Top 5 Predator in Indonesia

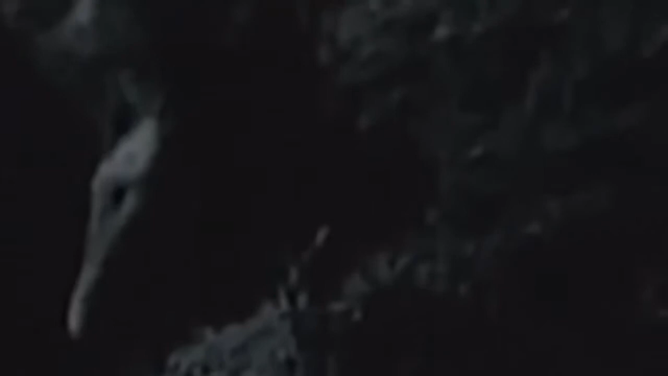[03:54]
A third of all wildebeest will end their lives this way, in the jaws of a lion.